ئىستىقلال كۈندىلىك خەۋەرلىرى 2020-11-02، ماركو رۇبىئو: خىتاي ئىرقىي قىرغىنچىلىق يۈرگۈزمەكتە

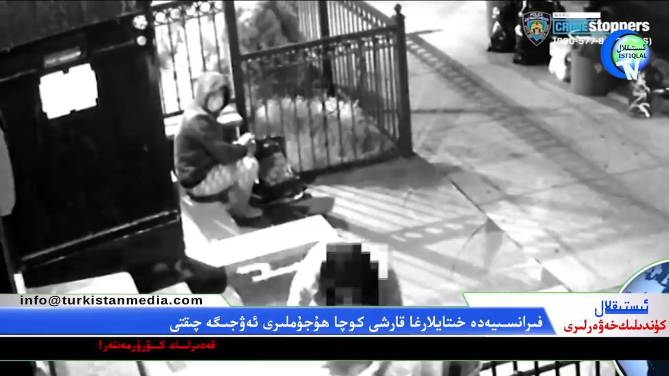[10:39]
Bu bir cüb er ayal koğulgan Xitay okutkuşu bir dükkandan panahlanmakçı bolganda dükkandar mı red kılgan.